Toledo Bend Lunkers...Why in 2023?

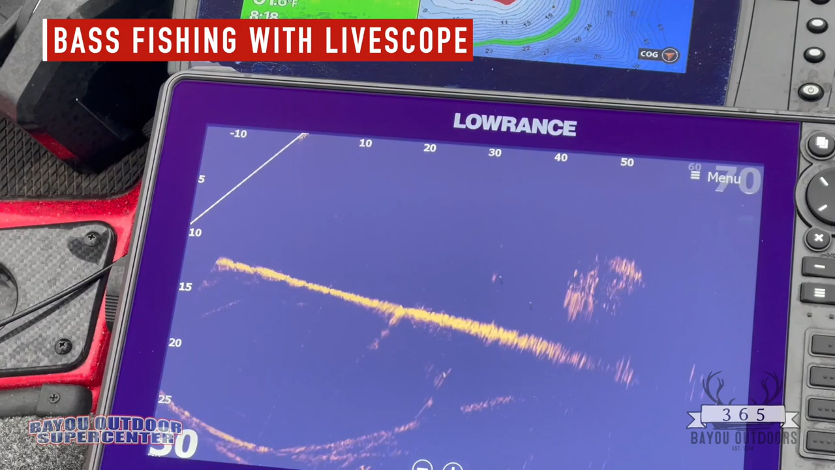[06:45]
You can see them bouncing around there on the bottom. There's a little school of them.
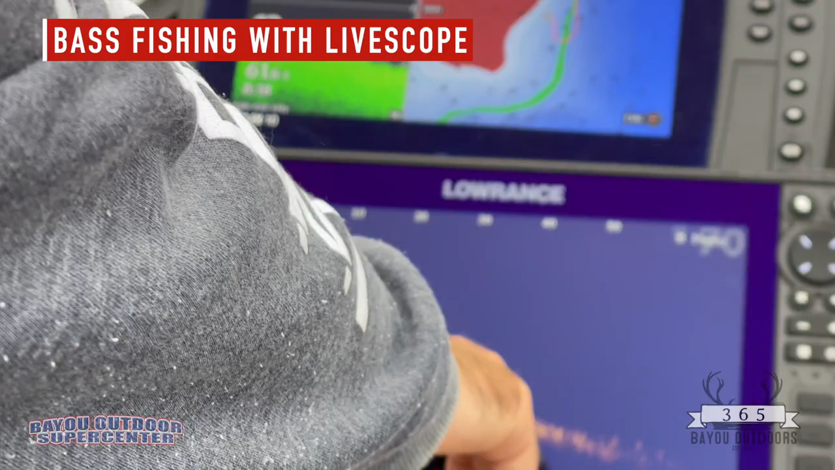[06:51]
Let me honest with you, they look awfully small versus whenever I look at crappie, they look bigger than that. Well, you have to understand that you're also looking, those are not, probably not very big fish.
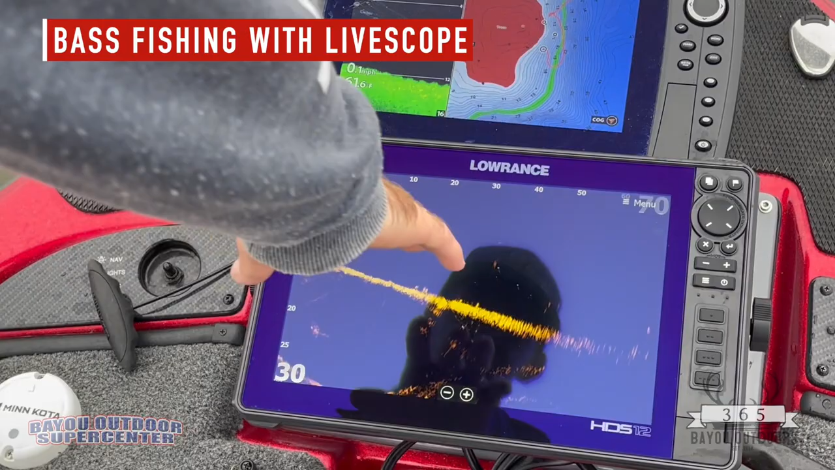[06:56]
However, you know, bass is longer than a crappie. Right. And not as, not as, they don't have the girth, right? The crappie, yeah, that's right, because of their shape. Bass will look bigger, too, especially the bigger ones when they're up in the water column. But it also depends on the view you're getting of them.
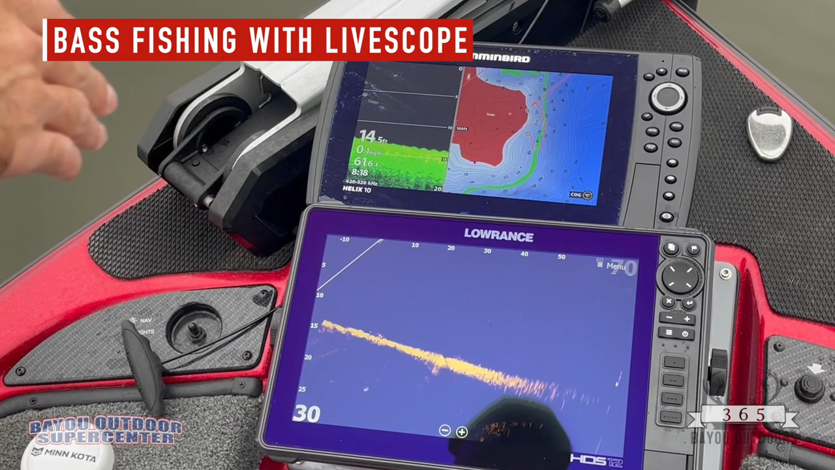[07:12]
You know, you have to stay with a fish for a little while to really get a good judge of his size. Because what will happen sometimes is, if he's swimming, you know, at the wrong angle where you're hitting him from the skinny side, you just don't, he doesn't, he might not look that big.
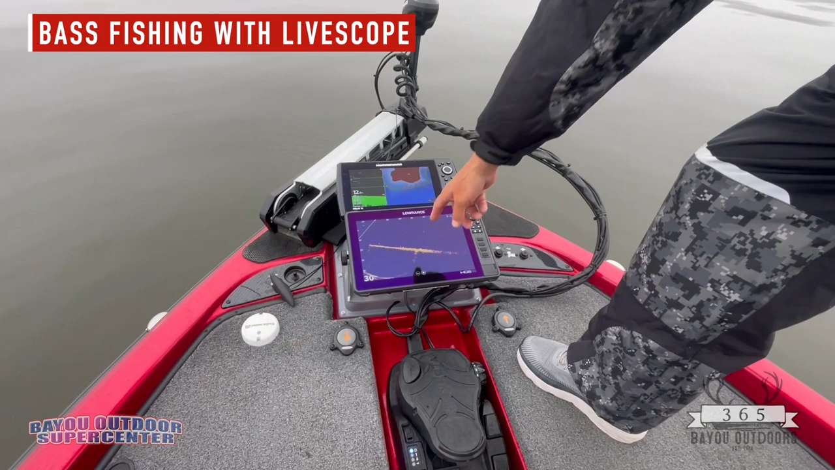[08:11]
See, there's some right there sitting on the bottom. See, there's one right out of the trolling motor. And what's, look at them swimming around up off the bottom.
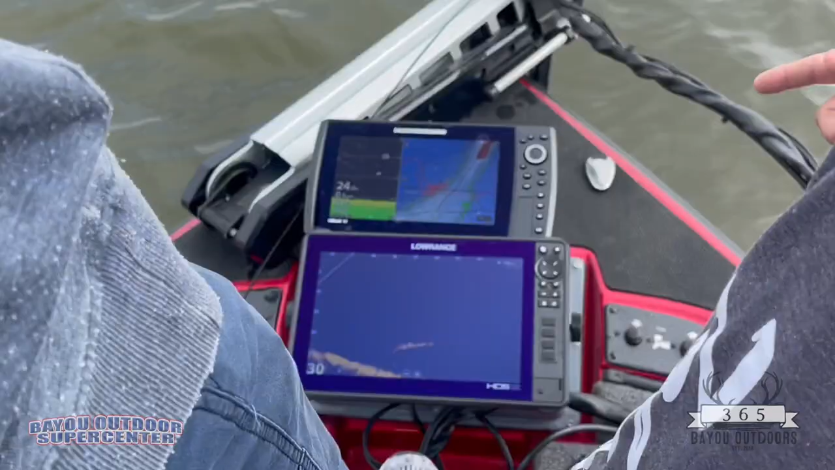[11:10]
Oh, pretty quick. See, there goes the bait down towards the fish.
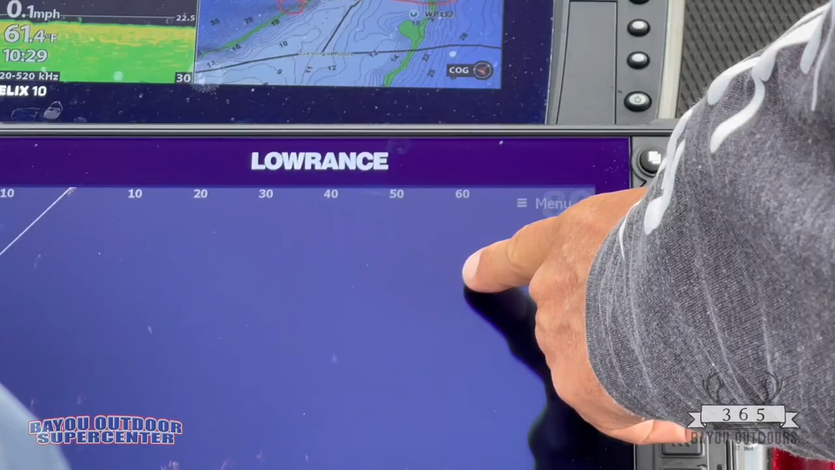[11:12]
On screen: water 61.4°F
Got it. Here we go. Hold on. Get your foot off the pedal. I'm going to try to find it. Oh, that's a fat one. Yeah.
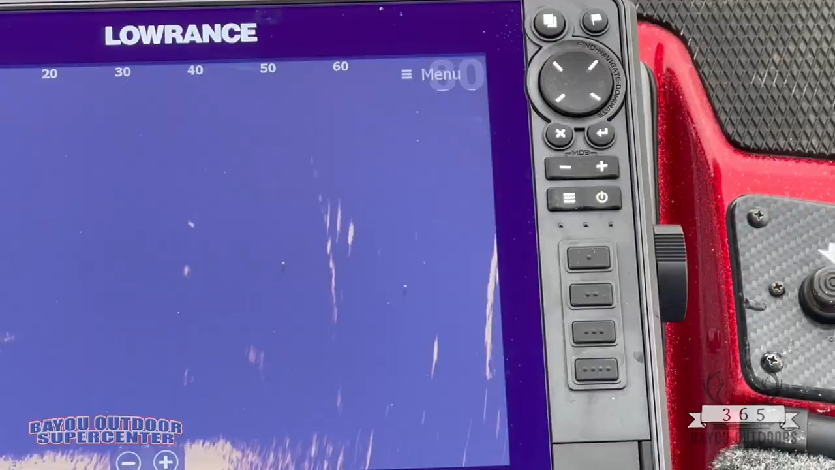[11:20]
That's a fat one. Yeah. Mm-hmm.
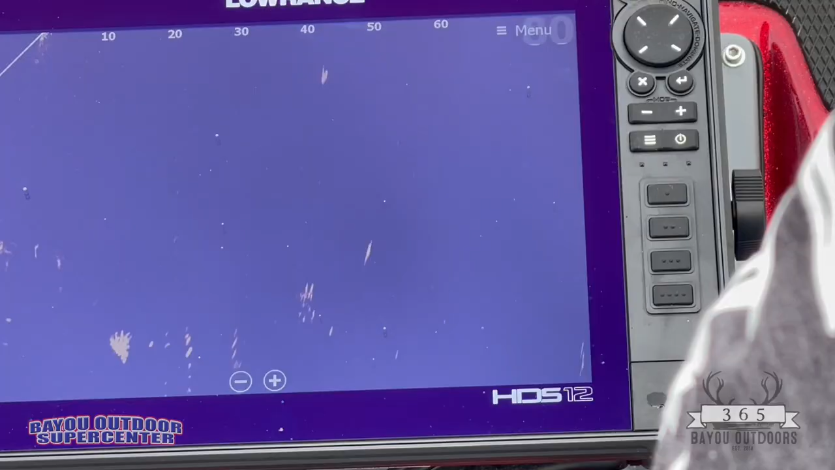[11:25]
A little tipped in there. See how big he is yet? He's a good one. He wobbles big. Really? He's a good one.